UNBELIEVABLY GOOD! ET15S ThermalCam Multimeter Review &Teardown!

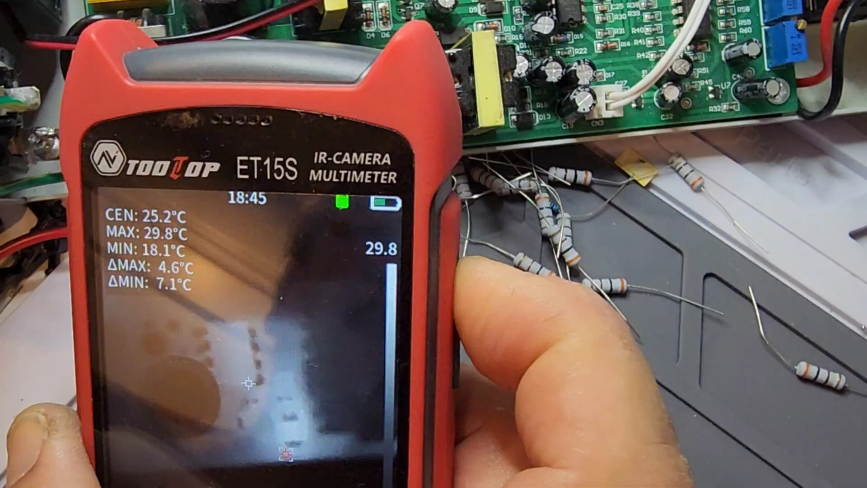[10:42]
On screen: max 29.8°C, min 18.1°C
et15s my favorite though
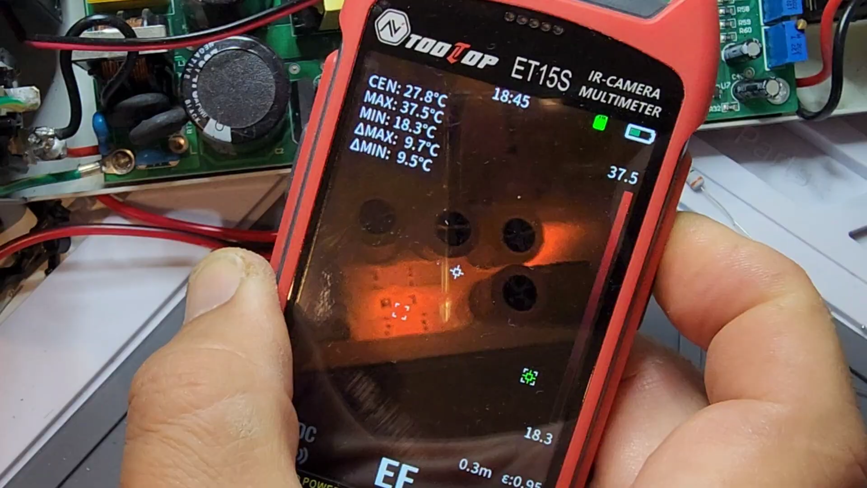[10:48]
On screen: spot 27.8°C, max 37.5°C, min 18.3°C
is
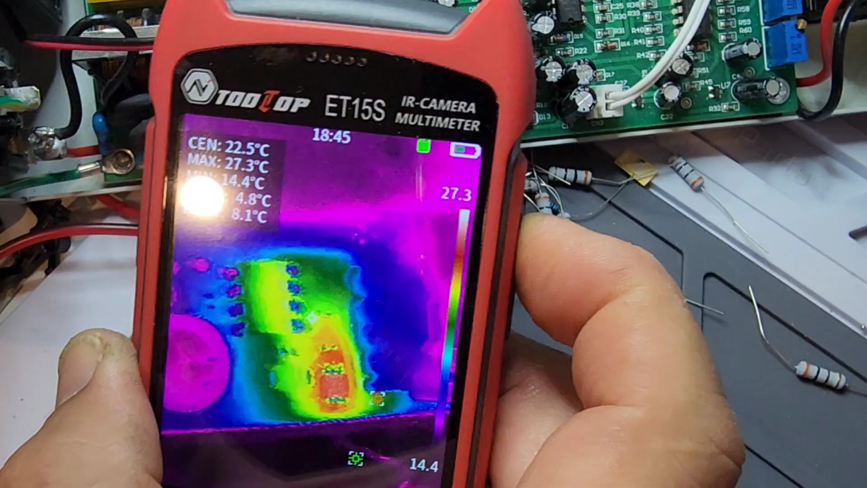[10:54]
On screen: spot 22.5°C, max 27.3°C
look at that look at that i'm telling you i mean you can play this game all day long that's my favorite mode right there just makes everything uh nice the the hot stands out from the cold spots on the meter uh makes it really easy to diagnose a bad pcb really quickly so that's my favorite thermal
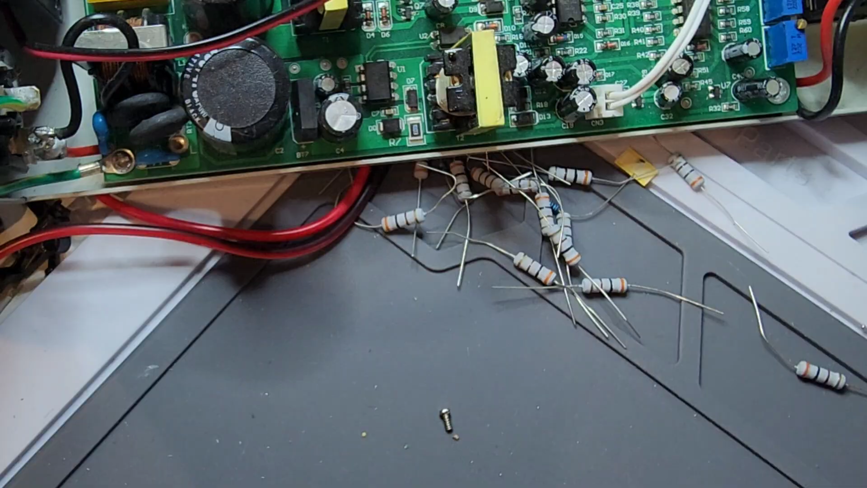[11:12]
mode now if you take it off that macro again look at that look how fuzzy it is that's just with a basic thermal camera
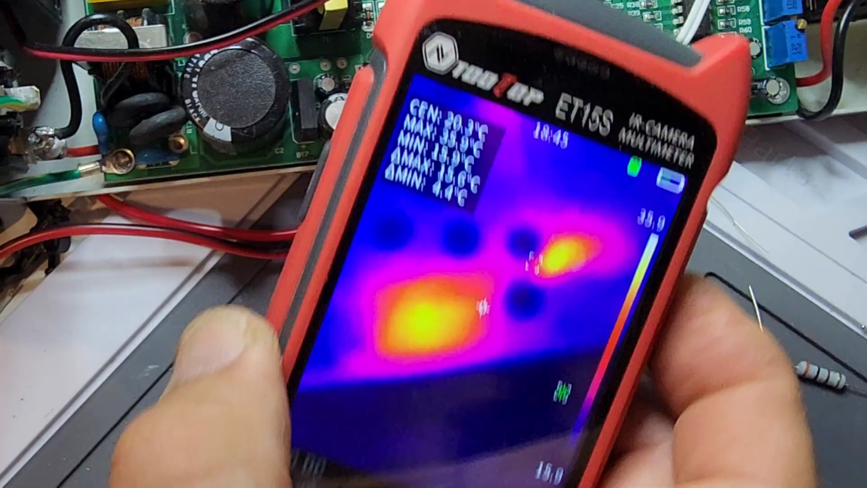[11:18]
without the macro put it back into macro mode and bada boom bada bing wow clarity man
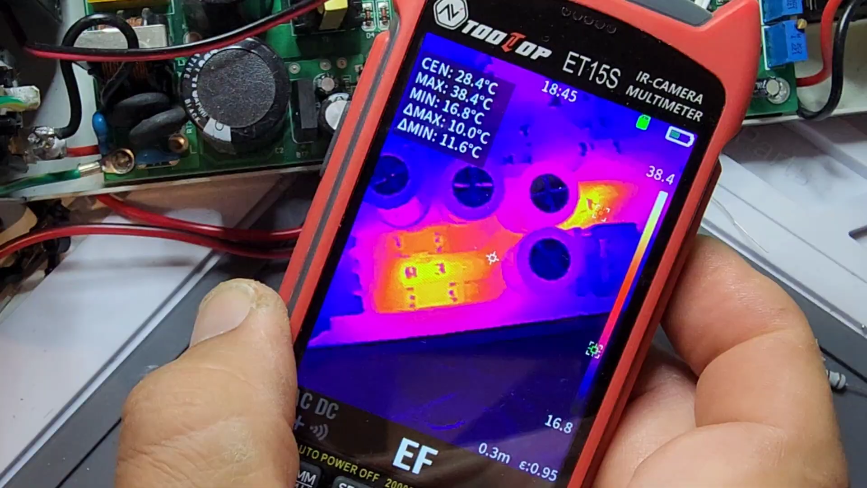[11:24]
On screen: spot 28.4°C, max 38.4°C, min 16.8°C
loving it look at that so here we are again with that dc power supply and just giving you one more quick look-see
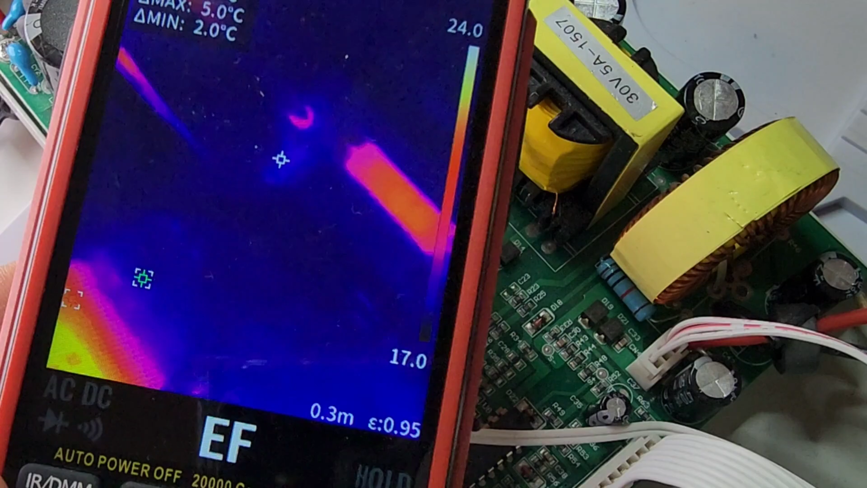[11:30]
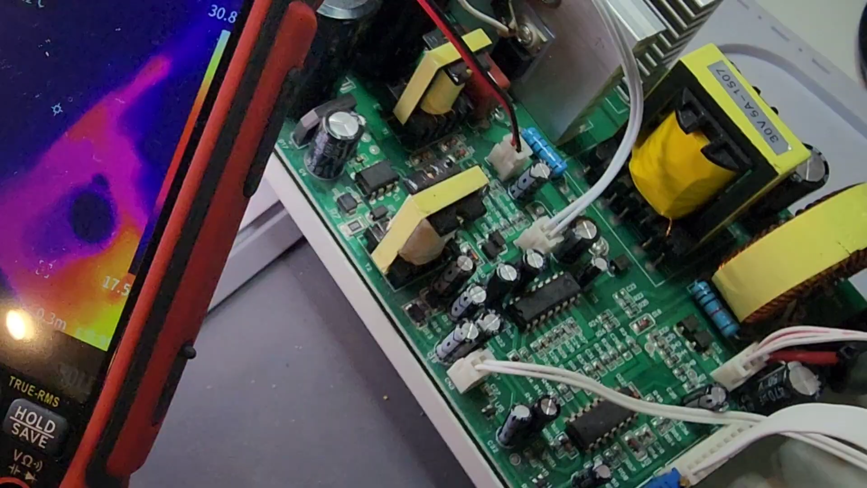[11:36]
very easy to pan this meter is so small that you can get in nice and close without any
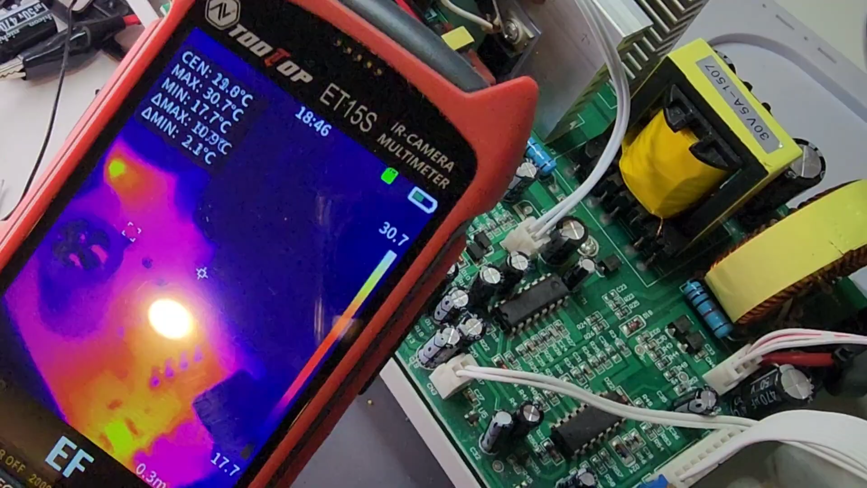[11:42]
On screen: max 30.7°C, min 17.7°C
sort of problems you know some of those bigger handheld thermal cameras might be problematic when you're you're sticking them in tiny places
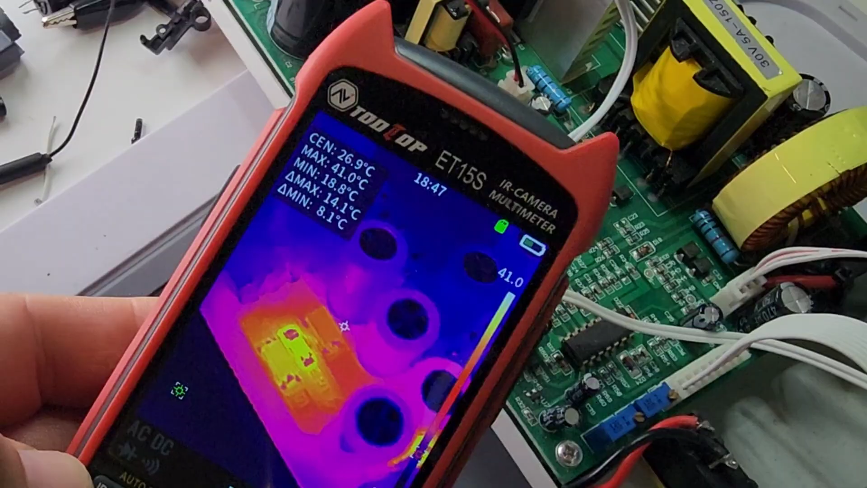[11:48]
On screen: max 41.0°C, min 18.8°C
but uh here with this small meter it's really a breeze
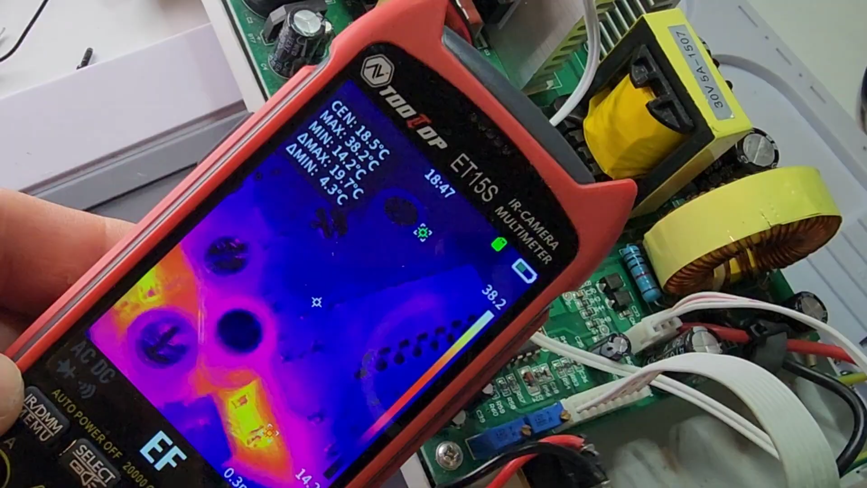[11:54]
On screen: spot 18.5°C, max 38.2°C
and man that clarity i gotta say tooltop you really hit the nail on the head with this one
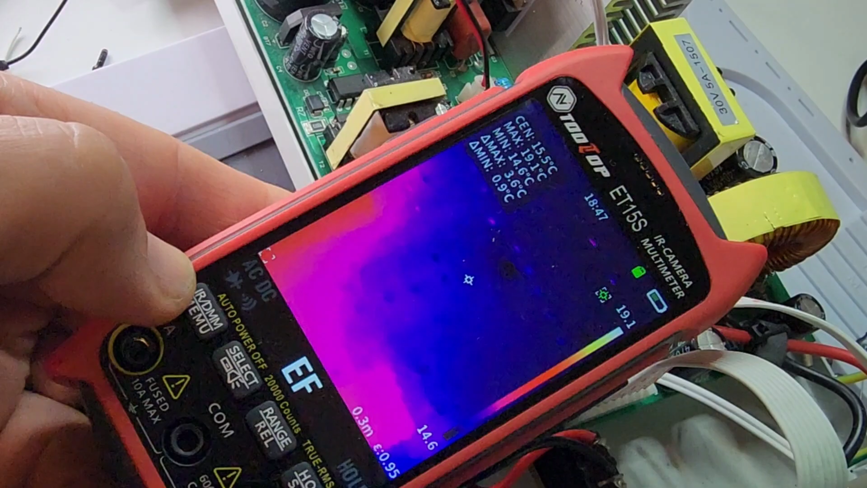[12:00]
On screen: max 19.1°C
very very handy man this one is on my bench permanently i've used it a few times already and i gotta say it does one heck of a job
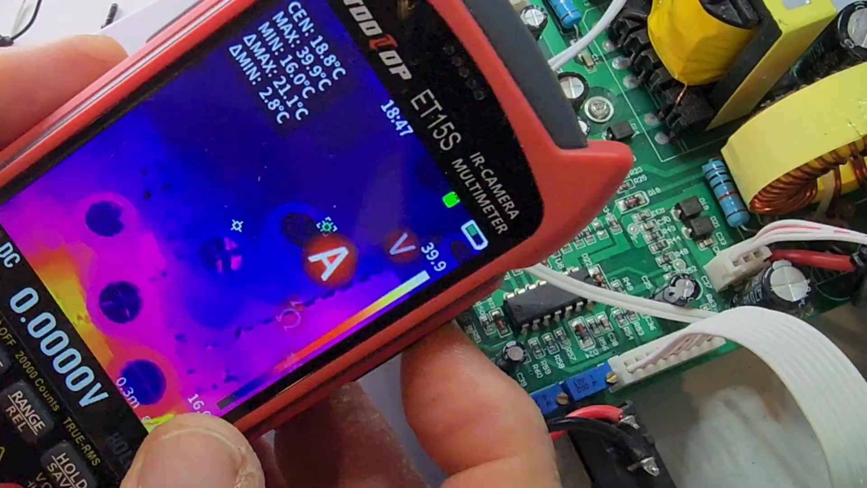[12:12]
On screen: max 39.9°C, min 16.0°C
okay here we go taking a look at the inside now gorgeous internals of et15s oh